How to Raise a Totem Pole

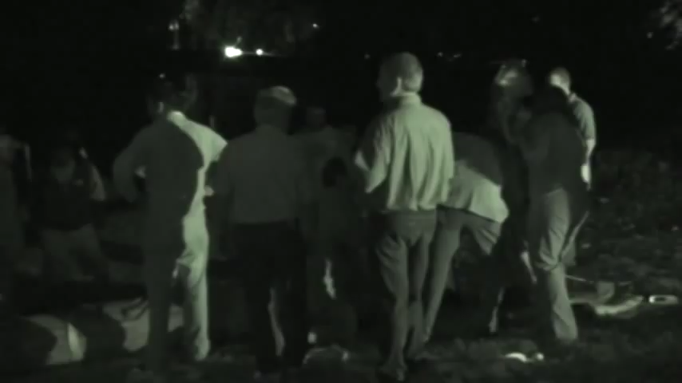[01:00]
Dark. I don't know, because he couldn't get enough people together, I think, to put it in the hole, so he had to wait. Oh, yeah, there wasn't no healer during daylight. Mm-mm. Oh, see, I'm not getting good. What? Let's go! Let's get everyone on the side and pick it up! Let's go! Linda, do you think I should grab our other camera? Let's go! I don't know.
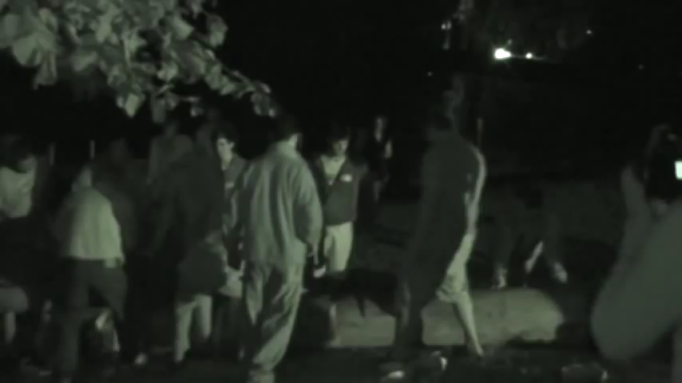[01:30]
Come on! Let's go! Up. Here we go! Keep going! Spin it! Hurry up! Up! Up! Up! Turn it! Stop!
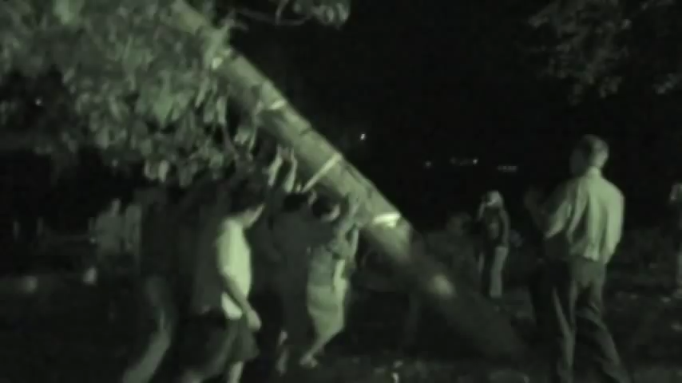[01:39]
Keep going! Walk it up! Walk it up! Oh my god!